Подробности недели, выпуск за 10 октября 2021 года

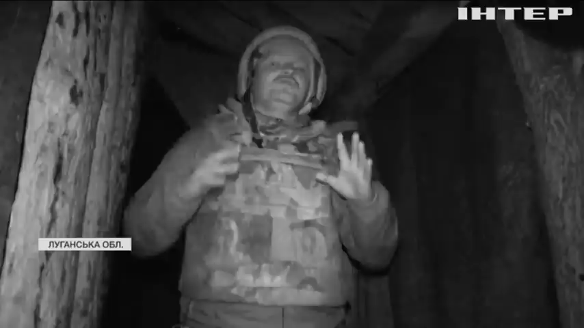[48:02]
І от що дуже цікаво, зараз тут повна тиша. Взагалі таке дуже рідко буває. І цікаво, наскільки довго ця тиша протримається.
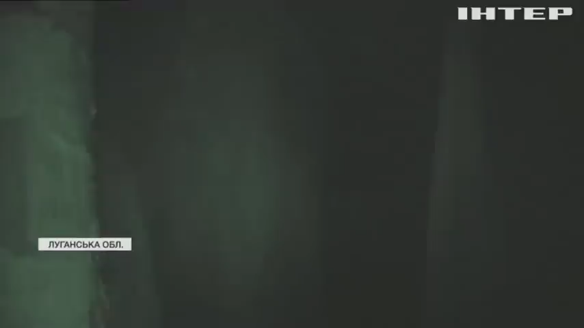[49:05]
Наша камера записала кілька таких влучань.
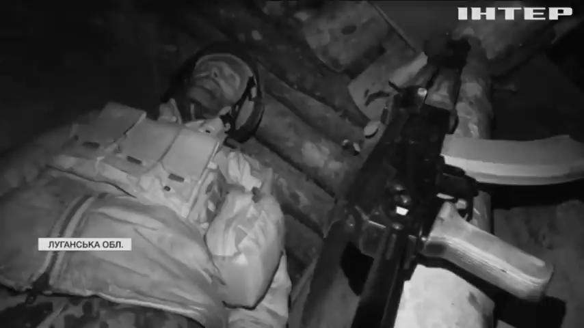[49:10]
О, це попадання було? Камера, звісно, не може передати всіх відчуттів у цей момент.
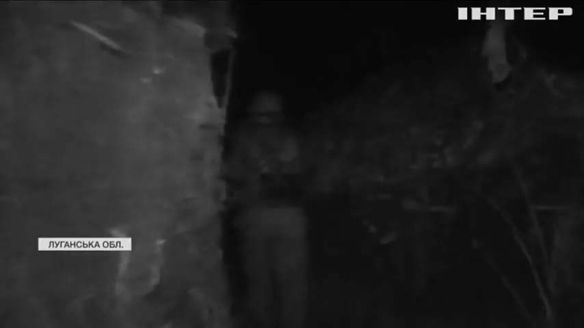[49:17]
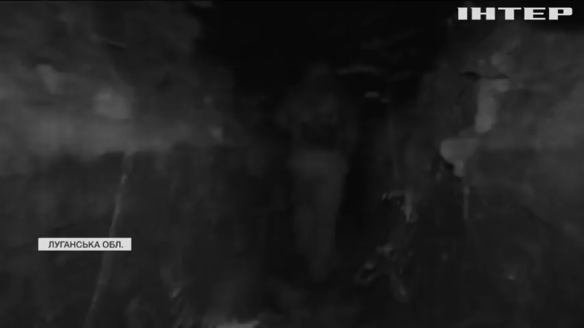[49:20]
Навіть досвідчені обстріляні вояки починають поводитися вкрай обережно. Ну, от щось таке тиць.
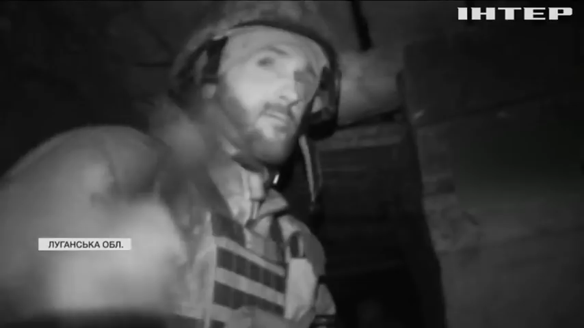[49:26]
О, прильот. Уже один прильот прилетів. Снайпера працюють. Снайпера працюють.